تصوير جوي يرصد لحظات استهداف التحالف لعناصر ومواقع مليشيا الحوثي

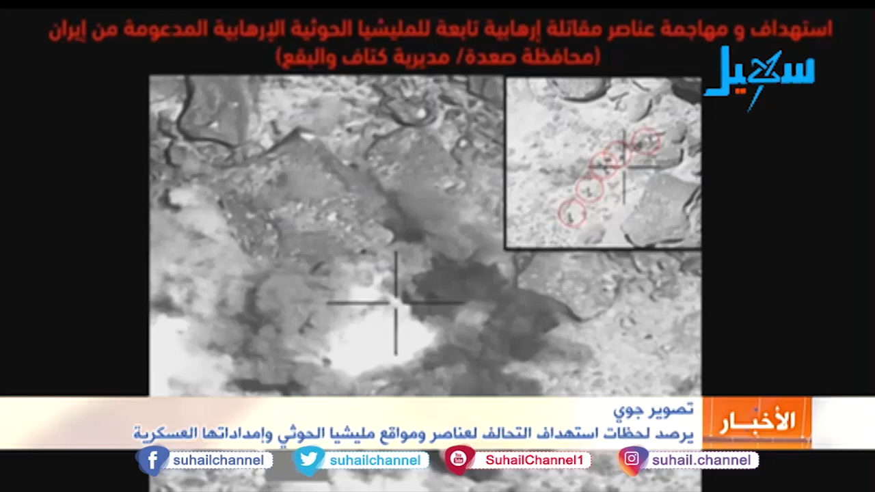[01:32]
استهداف عناصر مقاتلة في مديرية كتاف والبقع كما تلاحظون في الشريحة عملية الاستهداف والتدمير استهداف عناصر مقاتلة وإمدادات تتبع المليشيات الحوثية في مديرية كتاف والبقع كما
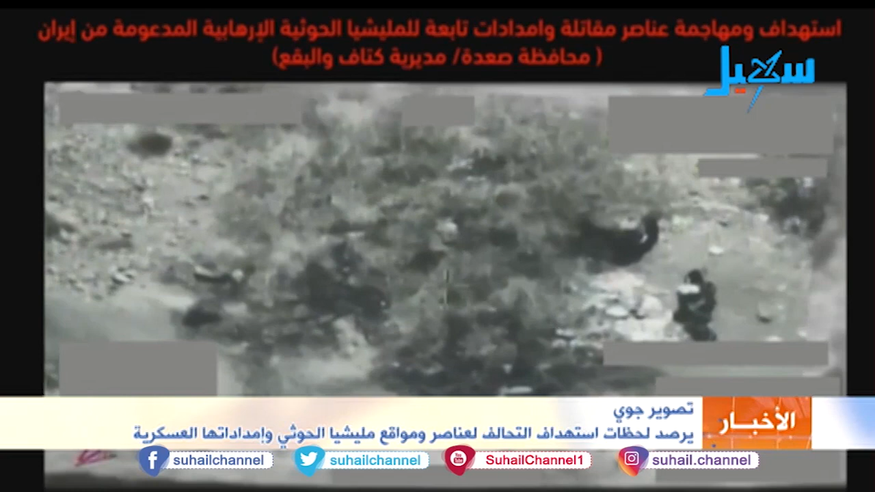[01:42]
تلاحظون العناصر الإرهابية محاولة استخدام الغطاء الشجري ونقل الأسلحة إلى هذه المواقع كما ذكرت كان هناك محاولة استماتة سواء بتقدم
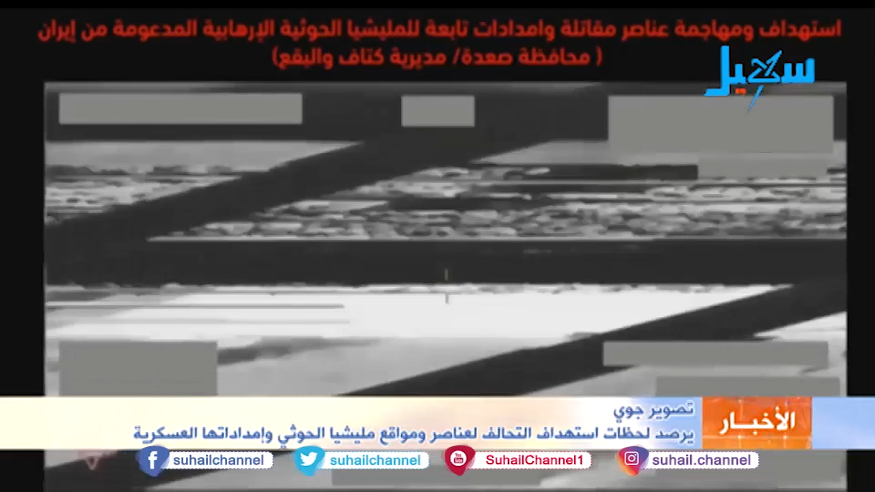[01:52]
العناصر الإرهابية أو من خلال دعم هذه العناصر الإرهابية بالأسلحة والإمدادات عملية الاستهداف والتدمير
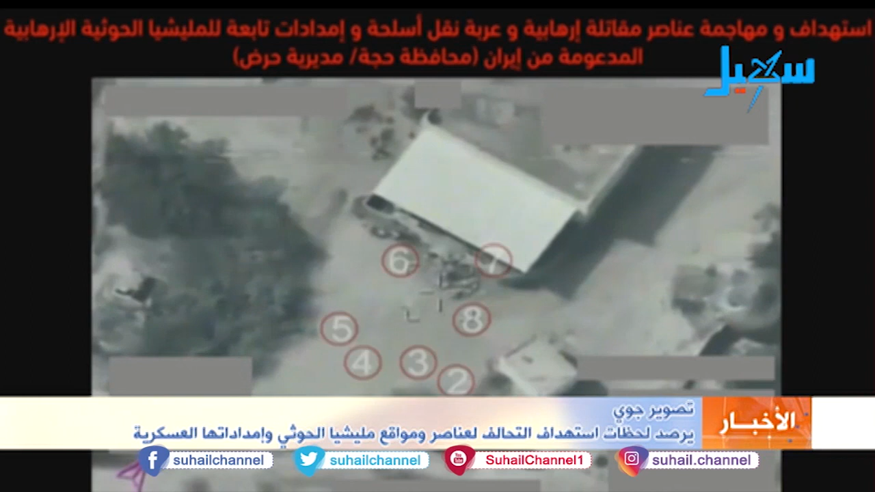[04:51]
استهداف عناصر مقاتلة إرهابية كما تلاحظون من الميليشيات الحوثية هذا كان في محافظة حجة مديرية حرض اتخاذ أحد الأماكن لتخزين الأسلحة وعملية الرصد والمتابعة من قبل قوات التحالف